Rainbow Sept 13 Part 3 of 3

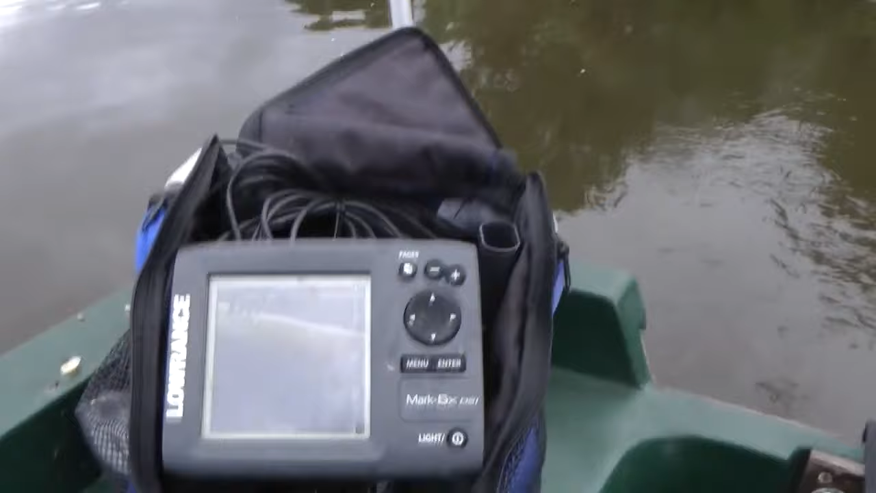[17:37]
We've detailed the echo sounder before, and we'll talk about this later on today. But this will give you some idea of the terrain out here.
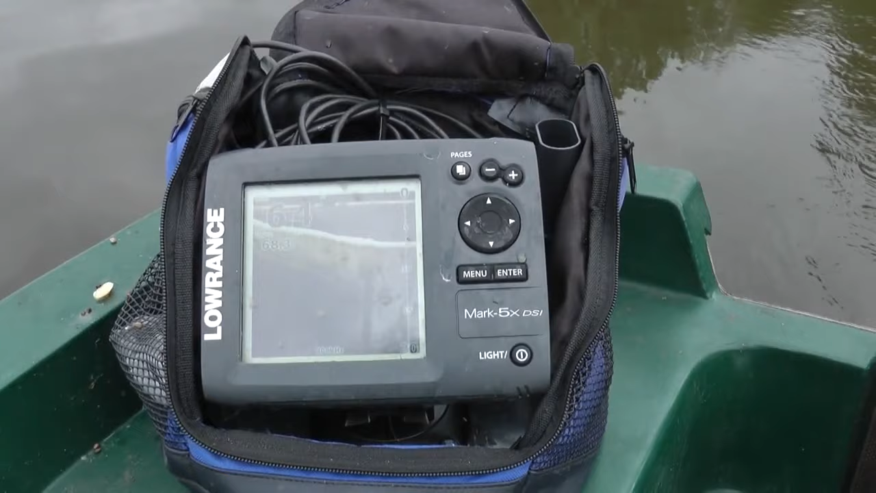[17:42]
In 12 it shelves off very slowly, 5-6 foot and so forth, and as you get over towards the back it's up and down all over the joint.
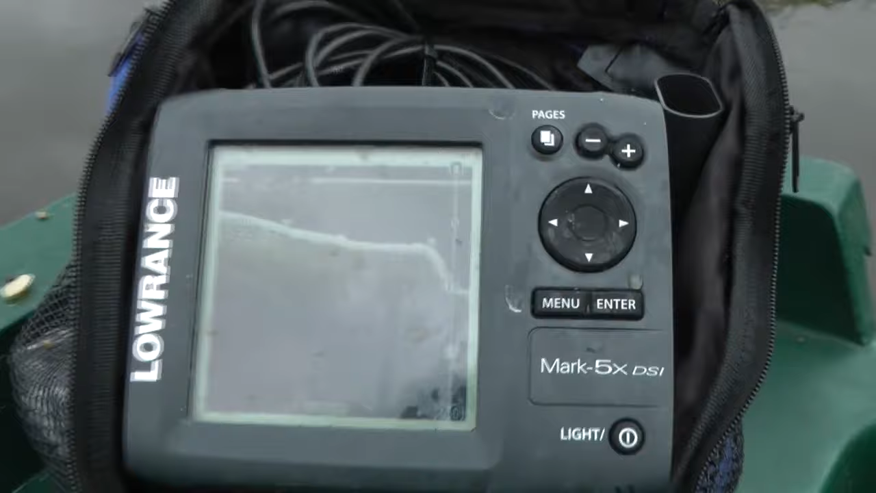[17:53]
And as I say, the idea is to put this one on the right hand side of the tree,
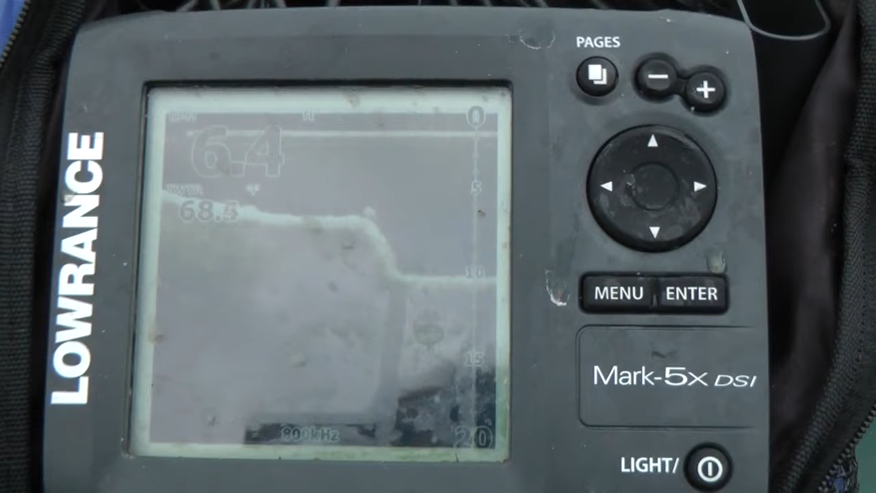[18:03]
but I think just by holding this on there as we go out to the tree, you'll see the sort of terrain we've got.
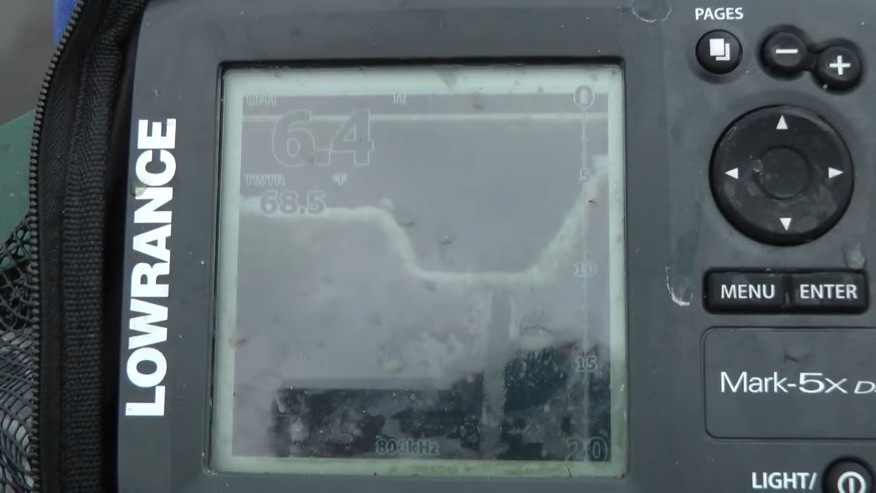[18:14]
I'm just going to hold this almost from just when I left the swim to when we get to the tree. Forget the 6.4 sometimes when it flashes. I don't know why it does that. Just look at the scale on the right hand side. It gives you an idea of the depth.
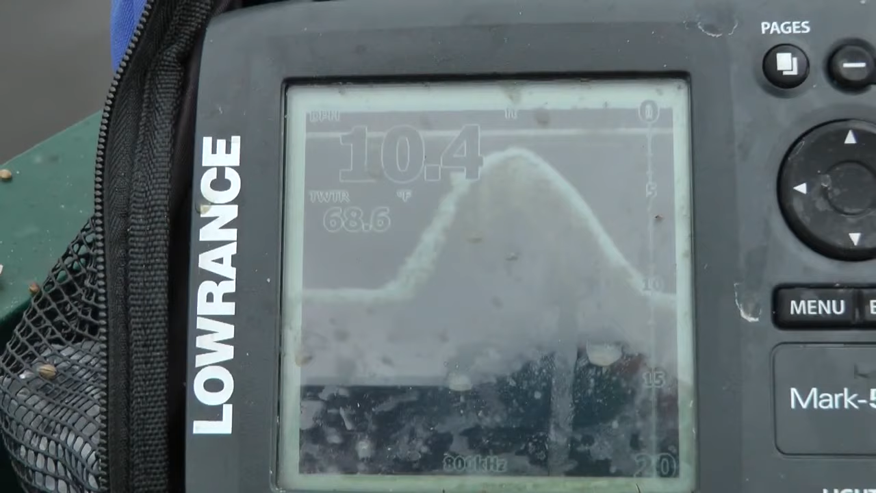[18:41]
Not sure I've got this set up right, this DSI downscale imaging, but it is bloody good. It shows the bottom and the snags very well,
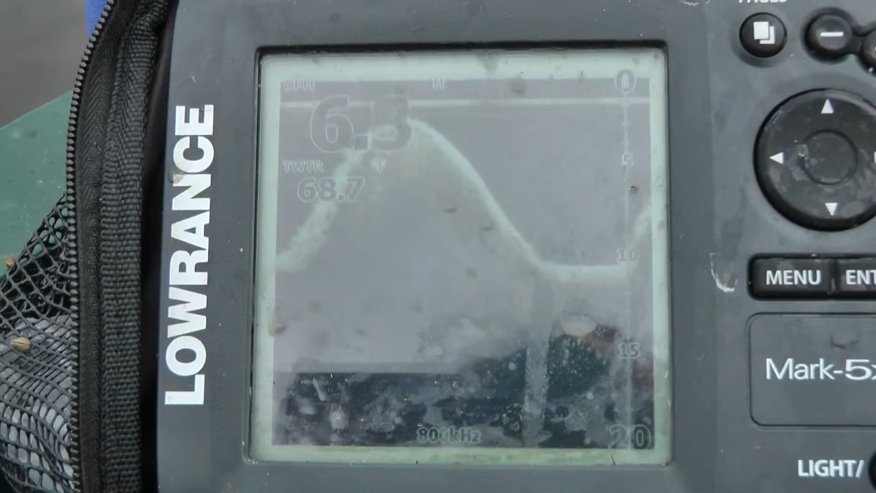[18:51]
On screen: water 68.7°F
unlike a typical fish finder. I don't know, fish finders ain't the right word, ain't for finding fish, finding features.
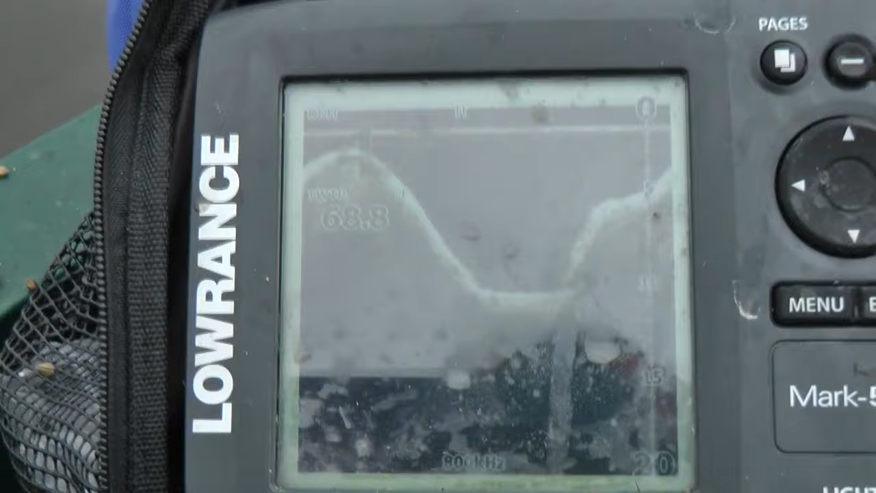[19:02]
Let's say, just approaching the tree, 30 yards away. So that gives you an idea of the up and down nature of the bottom here in 12.
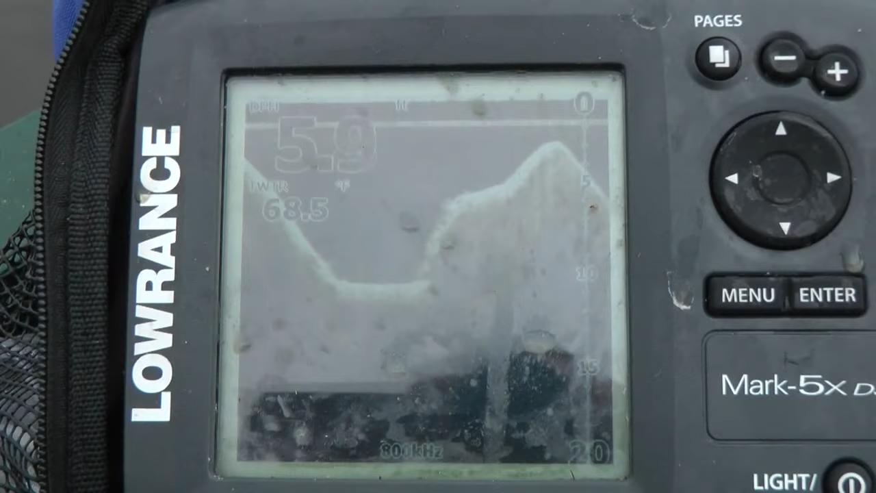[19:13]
There's a tree over to my left, that's where we're aiming towards.
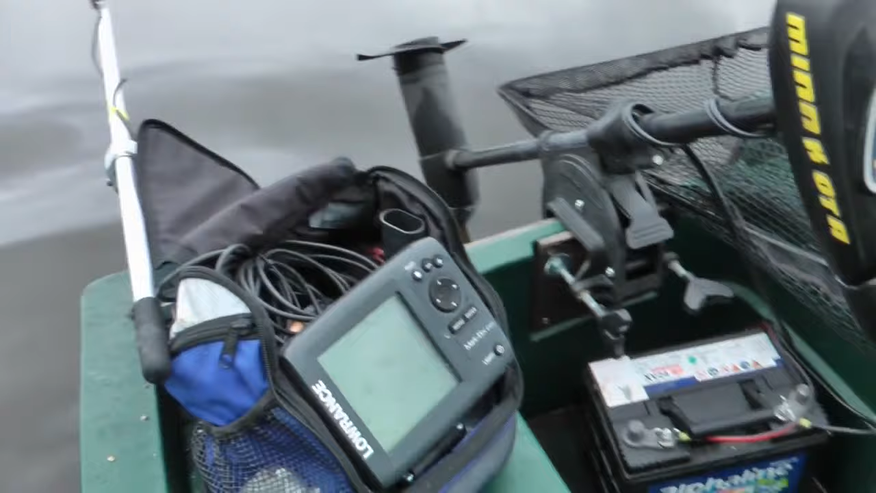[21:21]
He's got the same one. And you know what's particularly good about this is the downscale imaging, which basically shows you a more detailed bottom, the snags and everything else that the likes of which we've seen on previous videos. So this is available in colour. I've got it in black and white. I've got the portable kit, which is battery operated, but you can also run it off your main battery.
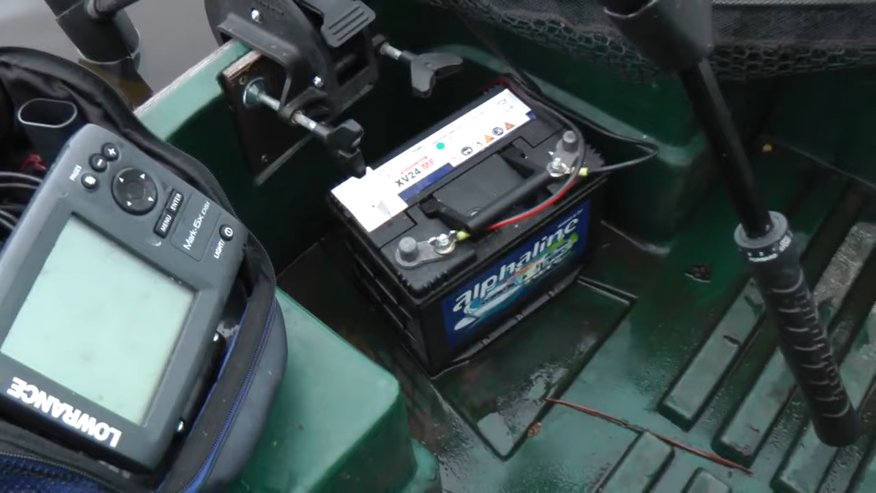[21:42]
This is like a waterproof bag that goes around it. This is obviously waterproof.
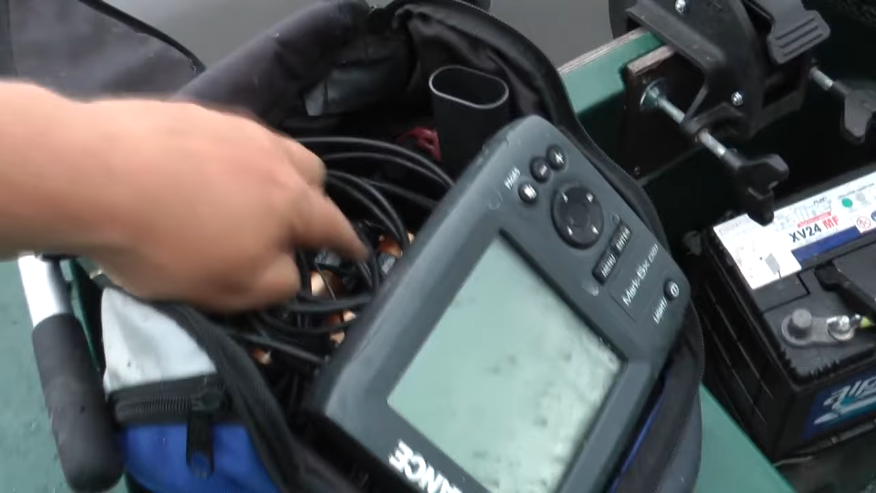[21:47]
Don't know that this gubbins is in the back, so there's a lot of merit in just running it off the battery, come to that, but that's the portable kit.
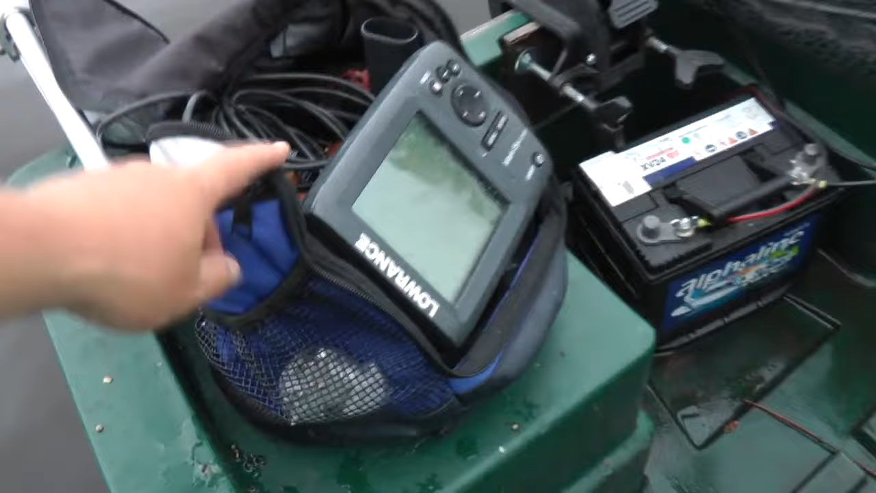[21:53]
And there's still features on this I'm probably not using, and probably need to spend a bit more time with it.
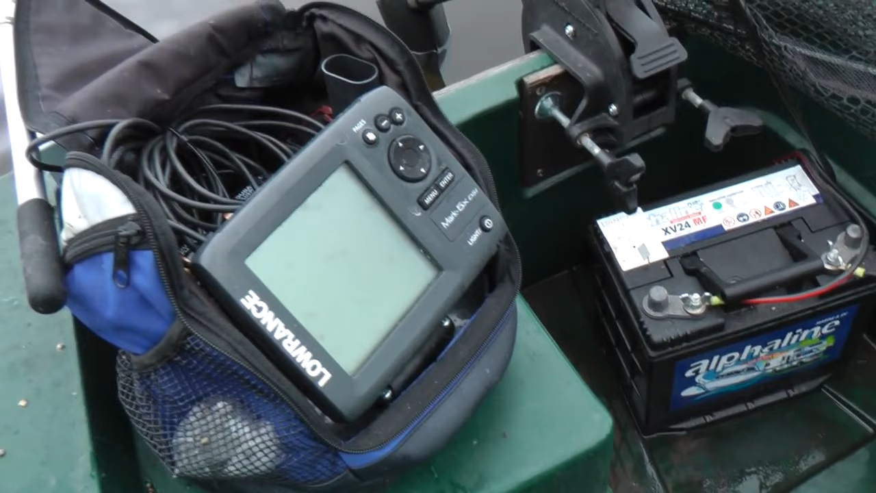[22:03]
But right now I've got it set, what seems the right sort of setting, and I'm sticking with it, loath to change it. But that sort of technical stuff isn't my strong point. Again, Eric put me onto this on my trip here in June.